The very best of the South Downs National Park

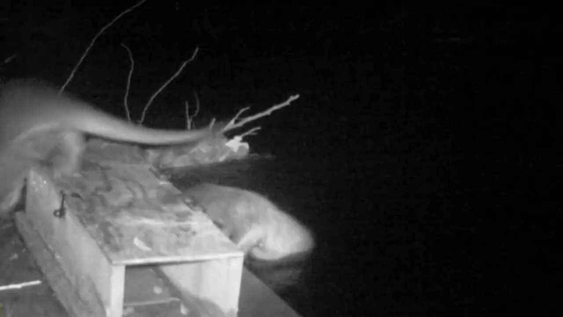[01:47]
that's extraordinary we've got breeding otter to have the first
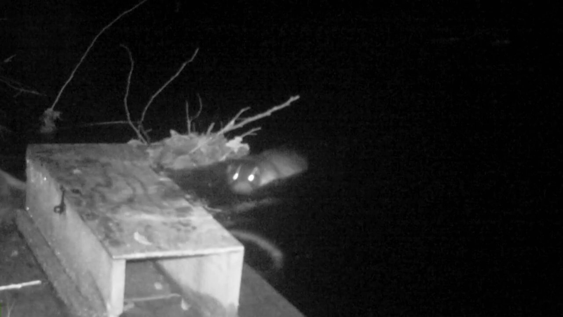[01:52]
recorded evidence for a long time on the robber really beautiful